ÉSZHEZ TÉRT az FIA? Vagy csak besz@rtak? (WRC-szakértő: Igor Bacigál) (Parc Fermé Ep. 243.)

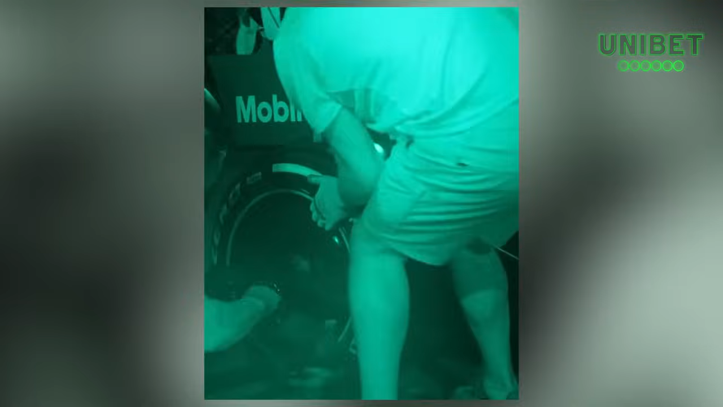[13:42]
Igaz, hogy nyolc fölöttből indultak, de az, hogy korom sötétben megcsinálni egy kerékcserét, szükség nem volt rá, de szerintem ez is egy remek marketing.